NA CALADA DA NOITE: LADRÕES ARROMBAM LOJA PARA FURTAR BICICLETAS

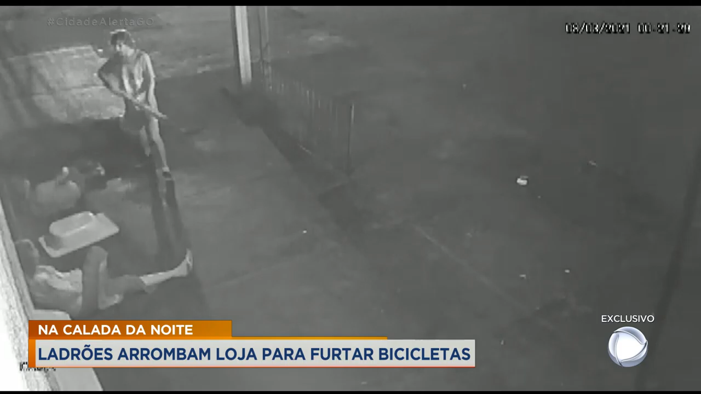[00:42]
Veja quando um deles segura um pedaço de madeira. Era o que ele precisava para forçar a porta da loja. Do lado de dentro dá para ver quando eles conseguem puxar uma bicicleta.
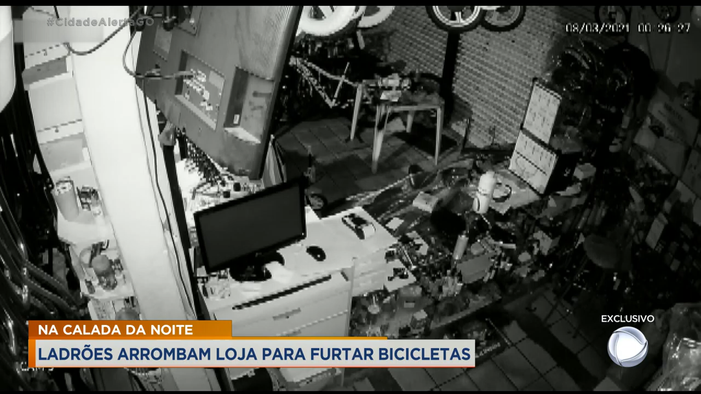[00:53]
Logo depois outra. Os bandidos fogem em seguida. Tudo aconteceu nesta avenida movimentada que fica em Aparecida de Goiânia.